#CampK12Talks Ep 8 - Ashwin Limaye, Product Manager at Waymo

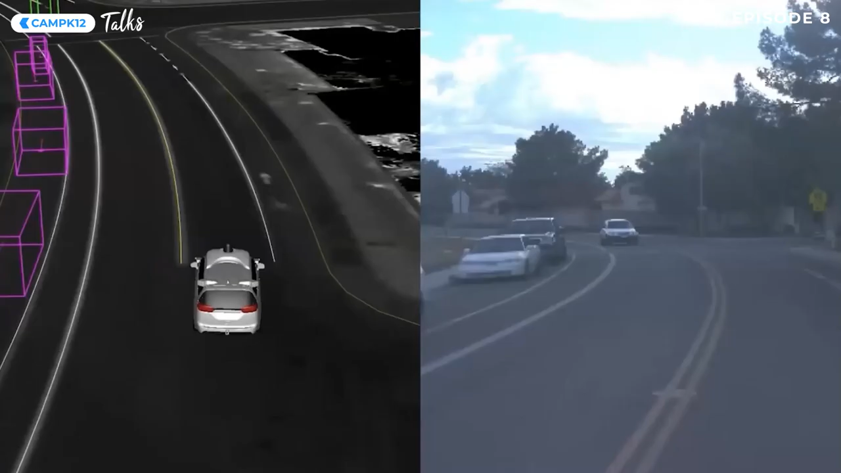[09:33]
that's approaching towards the car and estimate its position and velocity very precisely so this is a very interesting case where there's actually a couple with a dog
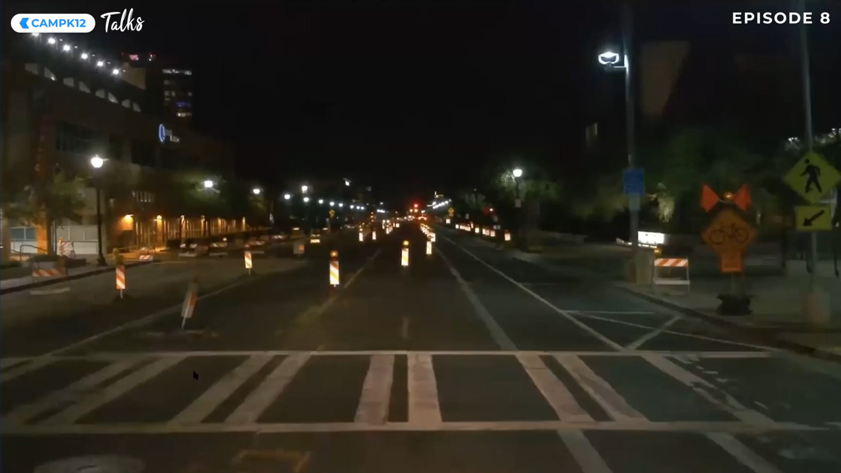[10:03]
things the car handles it really really really well because the car sees as well at night as it does
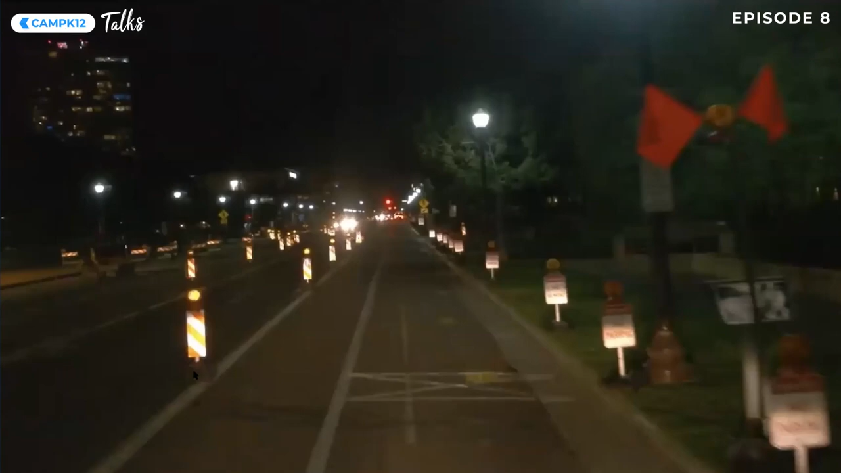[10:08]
during the day for the lasers and for the radars
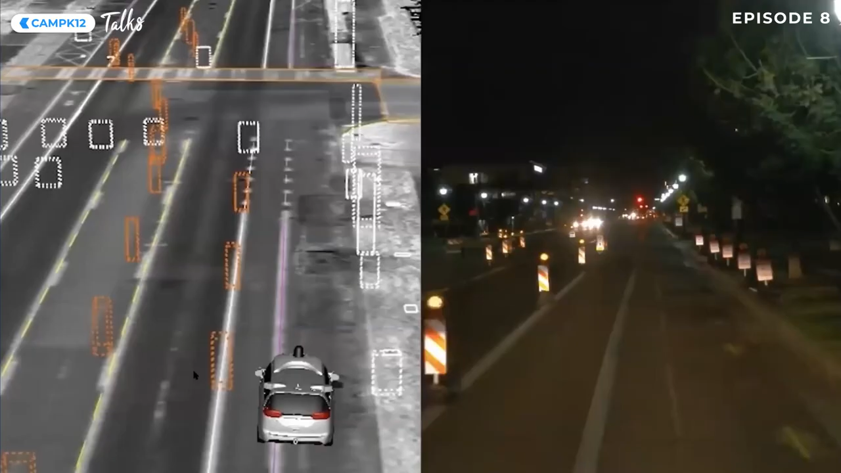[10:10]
they see where the cones are where that aisle of traffic that's
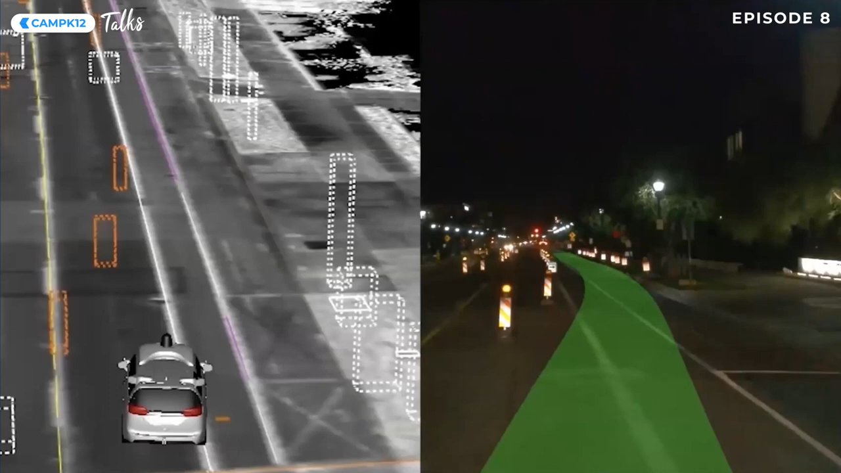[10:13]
being laid out here by the construction zone is going red lights and green lights they're really important but people sometimes